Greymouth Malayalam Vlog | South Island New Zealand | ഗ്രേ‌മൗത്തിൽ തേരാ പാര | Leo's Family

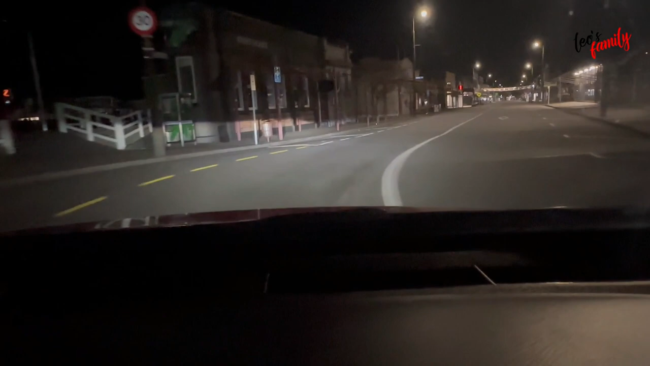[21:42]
ഇപ്പോൾ സമയം എന്ന് പറയുന്നത് 7:30 പക്ഷെ 7:00 ഇവിടെ എല്ലാ സംഭവങ്ങളും അടച്ചൊക്കെ പോകും. അപ്പോൾ നമ്മൾ ഗ്രേമൗത്ത് ടൗണിൽ കൂടെയാണ് പോയിക്കൊണ്ടിരുന്നത്, കൈ പോയിക്കൊണ്ടിരിക്കുന്നത്.